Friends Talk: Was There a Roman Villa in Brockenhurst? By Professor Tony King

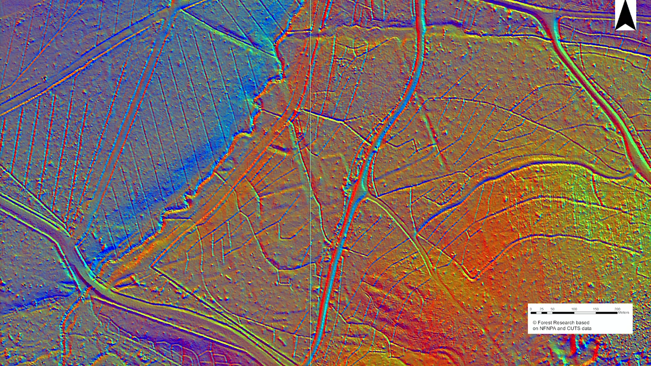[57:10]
And that has completely changed our perspective on the archaeological sites of the New Forest. So a LIDAR survey was done in the early 2000s
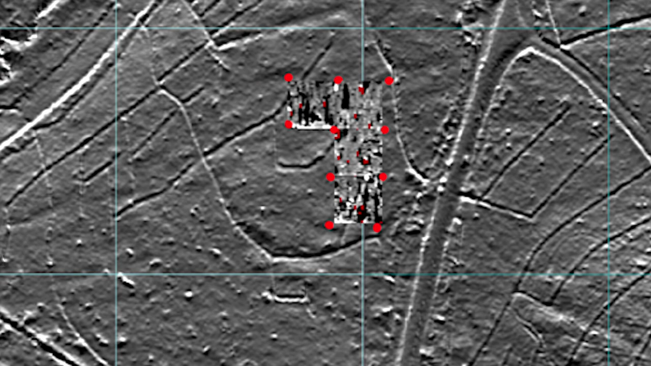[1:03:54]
What we've excavated may be circular, but we haven't quite got enough evidence to demonstrate whether we have got an early Roman circular structure or not.